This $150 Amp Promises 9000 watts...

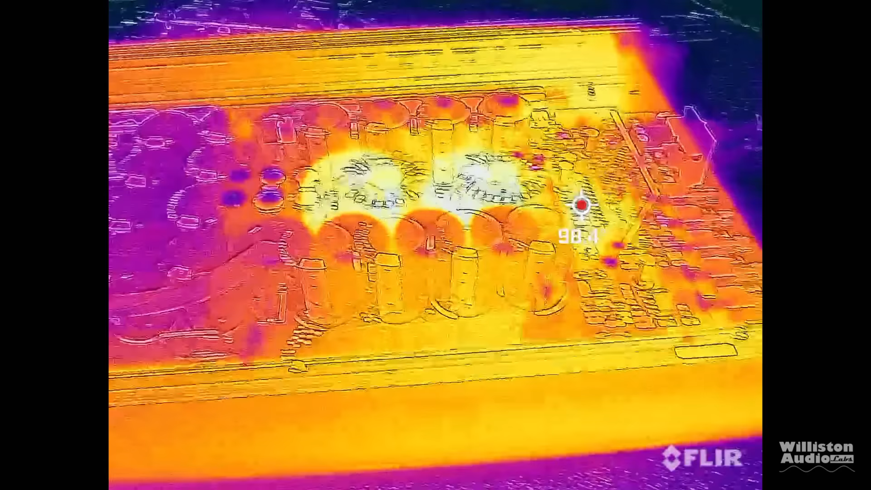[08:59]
Now I did get some thermals on this one and I let it run actually on the dyno just playing music for a little while just so it would heat up.
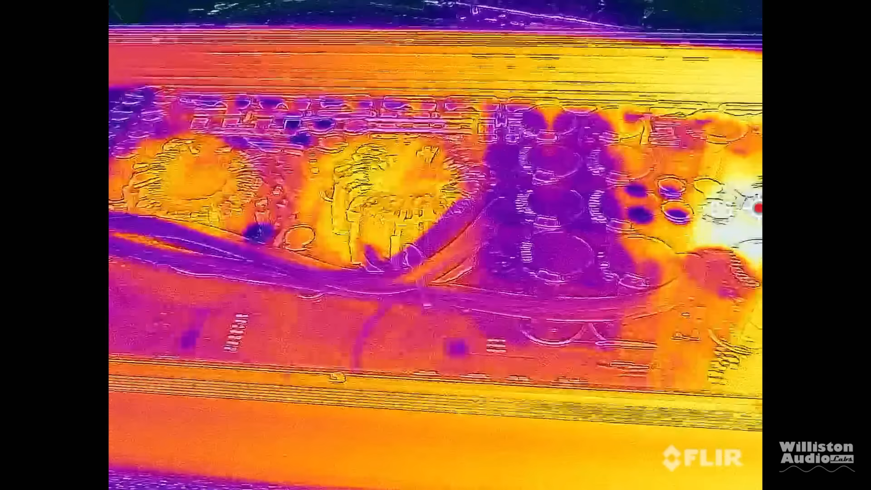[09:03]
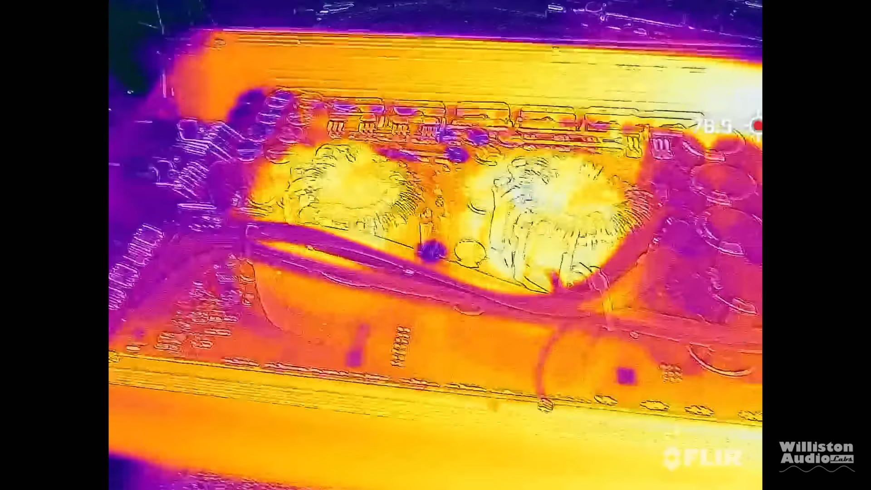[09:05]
And I didn't see any abnormal heating here. And the hottest parts, you know, were 80 degrees Fahrenheit or so.